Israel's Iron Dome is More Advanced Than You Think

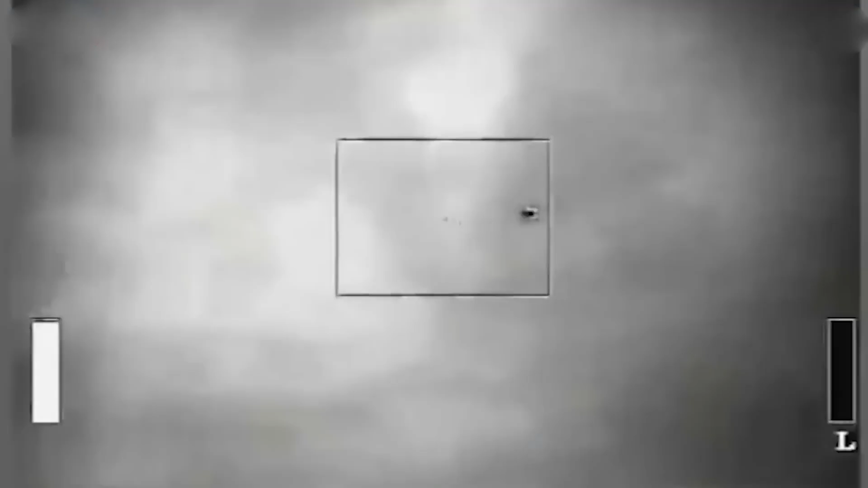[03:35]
the right time at the right speed in order to intercept the incoming threat.